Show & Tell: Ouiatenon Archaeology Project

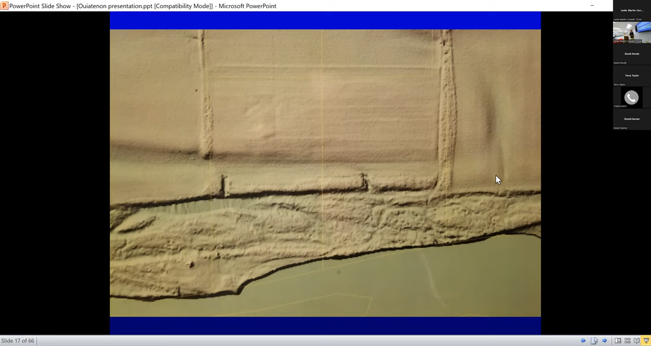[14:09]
Hide that. Yeah, there. Thank you. All right. So that was just kind of another reason to suspect that there might be something over there. Whoops. And that's what that canoe cut looks like.